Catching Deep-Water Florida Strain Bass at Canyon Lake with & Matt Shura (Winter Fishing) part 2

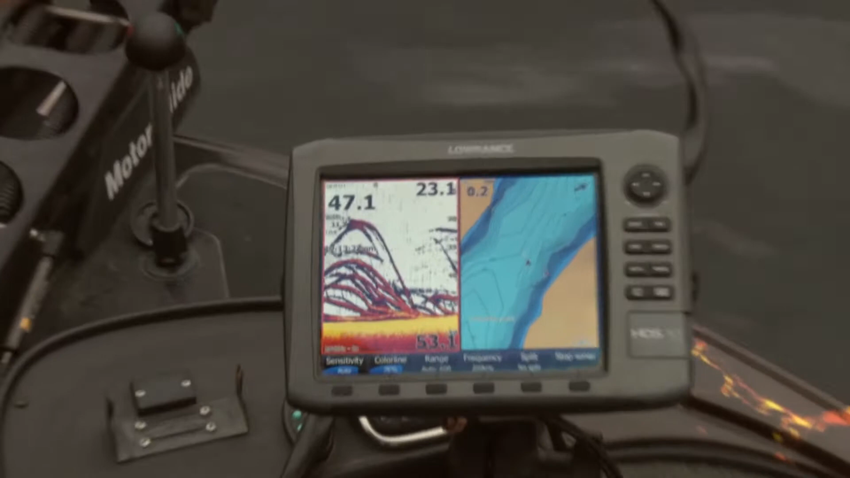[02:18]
that was a good what three and a half four yeah that was he was heavy
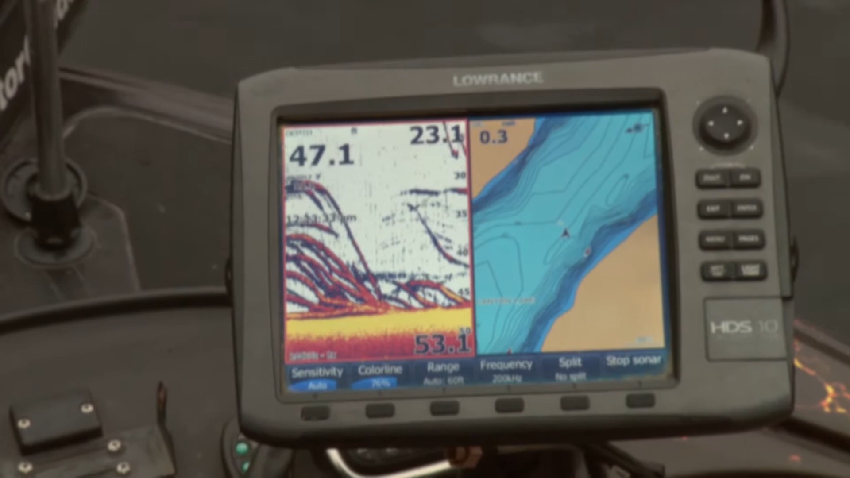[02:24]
they're fat they're on the shoulders and fat look at that oh good group of fish I get oh got him
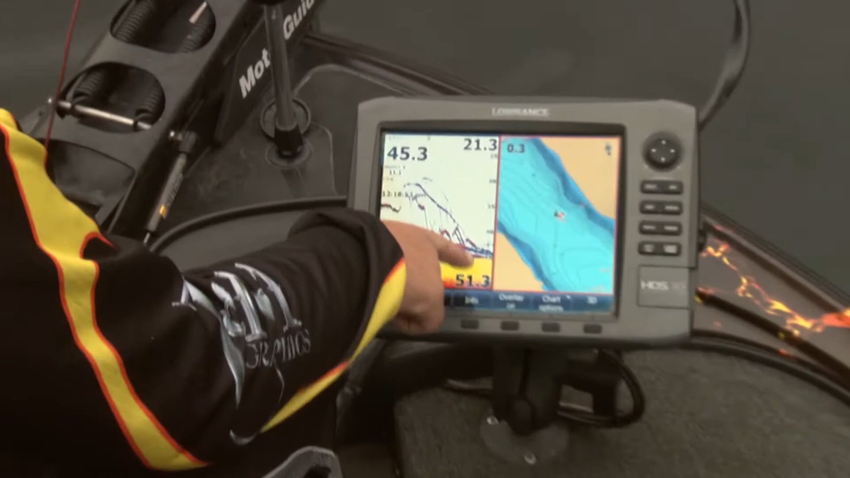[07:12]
to swim around instead of did that fish is just sitting there we're getting some fish you know along with our spoons that they start to get a little active and that's that's what you kind of want to look for is those streaks those streaks you know our fish that are active and chasing and moving and that's that's a that's one thing when you know you're gonna get a bite when they start doing that or at least you know you should get a bite one of the two real up
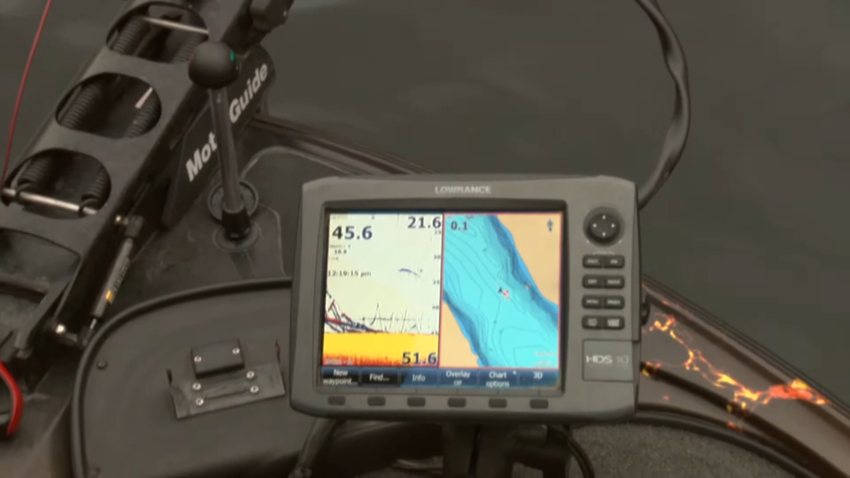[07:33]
and we were using white but now we switched over to this color
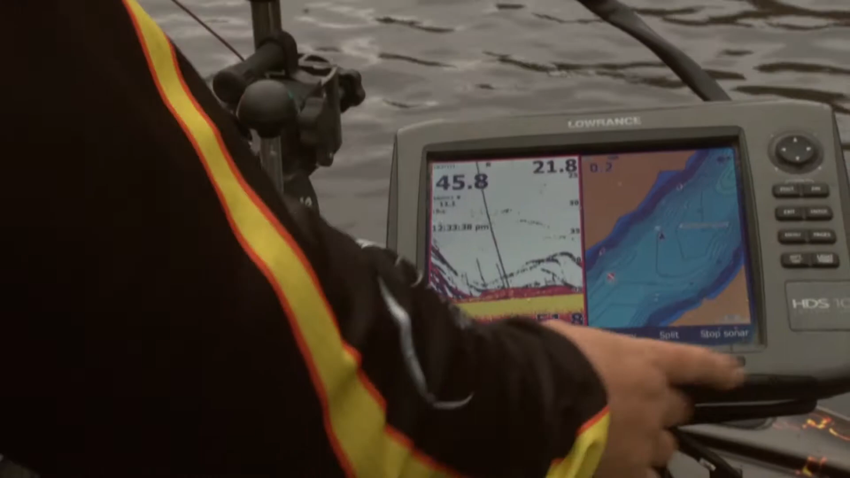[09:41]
you can see we had some shad up up higher earlier but they're still down there man that's a that's a that's the way to do it what we're doing is we're just uh Gary showed me something here is we're just getting on the trolling motor till we till we see a few fish and put the brakes on slow down and start fishing for them it's it's paying off yeah it is it's uh hunting them down you know like I said a lot of times you look at those fish
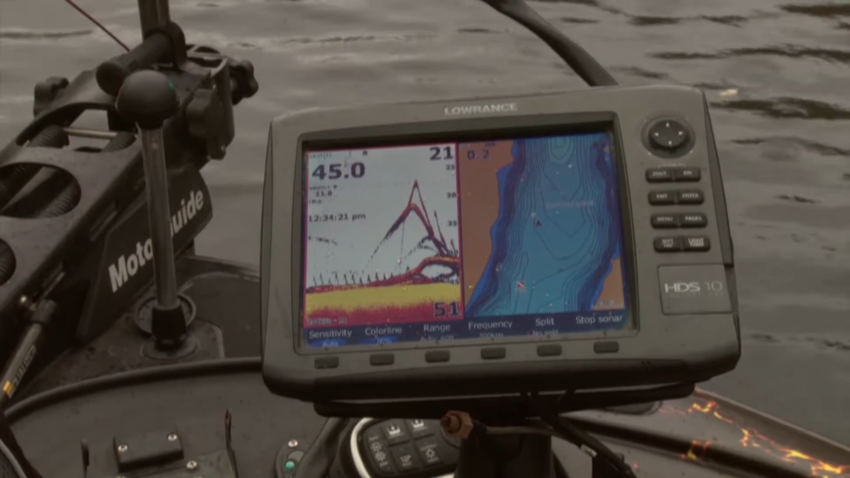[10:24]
a lot of times you get areas where they're you know they're key areas look at those fish going oh coming into them see that was my what it looks like coming into them right now look at this that was my spoon going above them and now I'm dropping down through them and oh because I've always talked about using the spinning reels
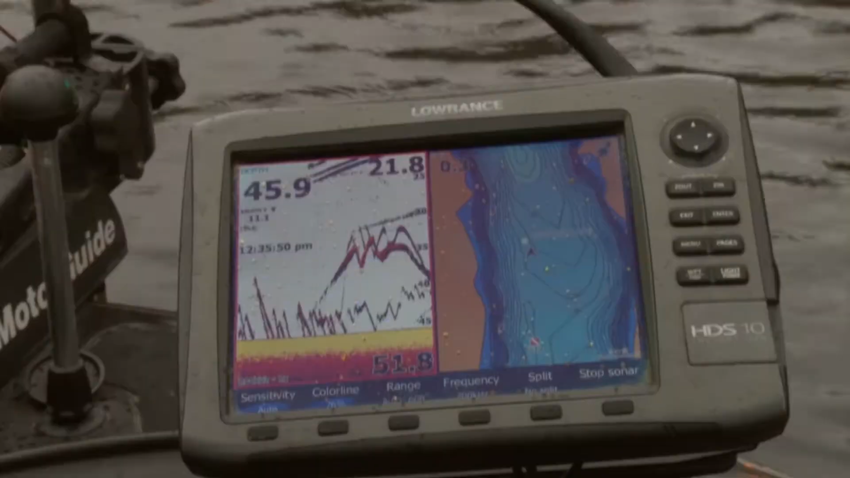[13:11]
down there too but uh when you're when you're at idle speed or you're moving you're going to see arches because of the way the transducer and the cone comes down you're actually going to see arches but if you're in stopped in one place and that fish is underneath you you know if the
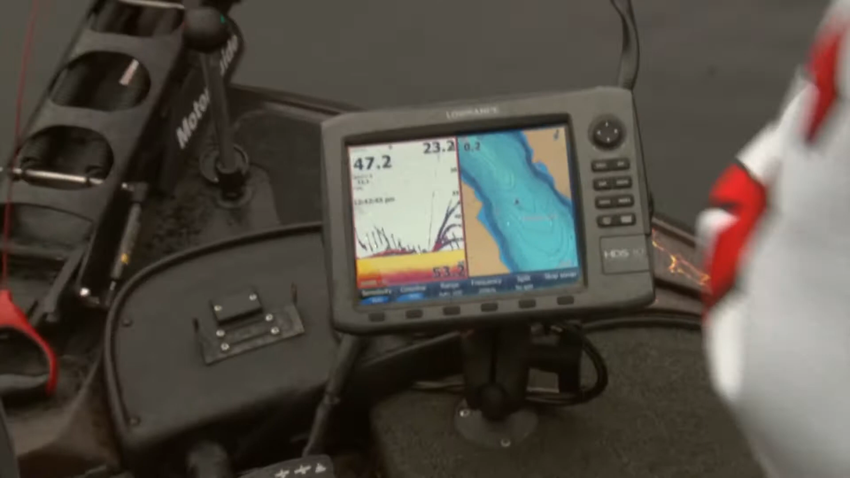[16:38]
feels like a yellow bass you know that's what we're doing folks is once we hook one there he is once we're hook one and he's not real big not real big but it's a fish yeah oh sorry
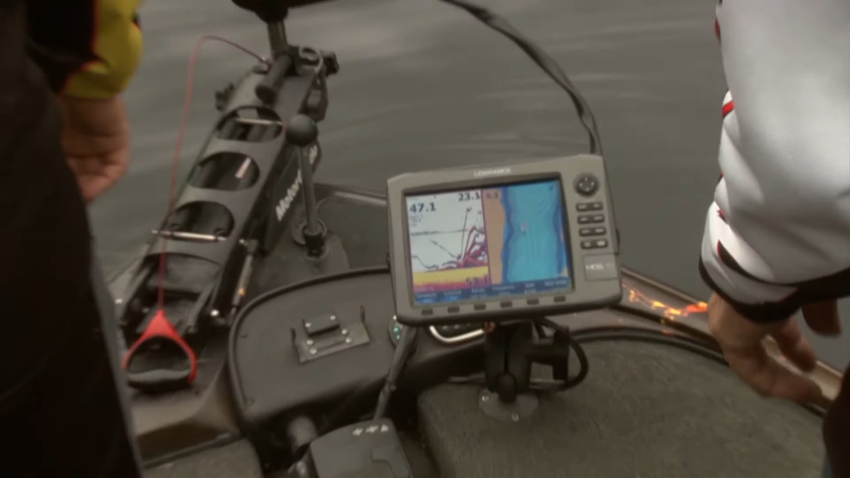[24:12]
gosh look at those fish reel up to it rip it let it reel up a little bit then let
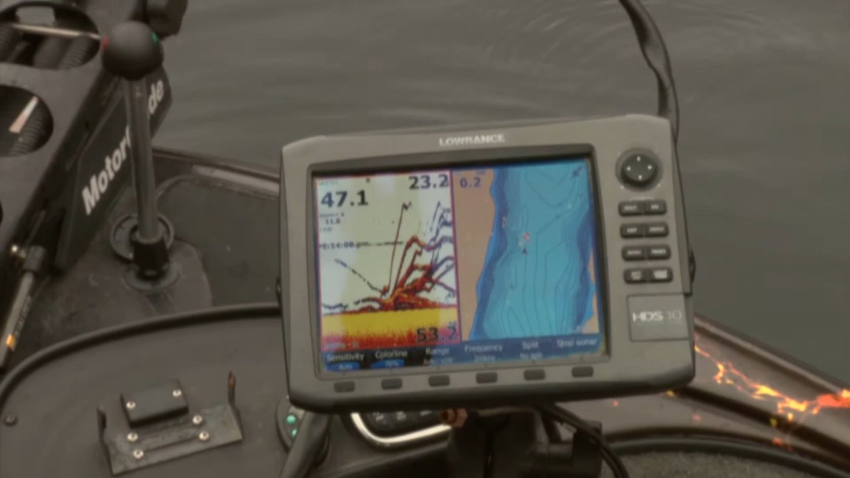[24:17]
it flutter down all the way those fish should eat that spoon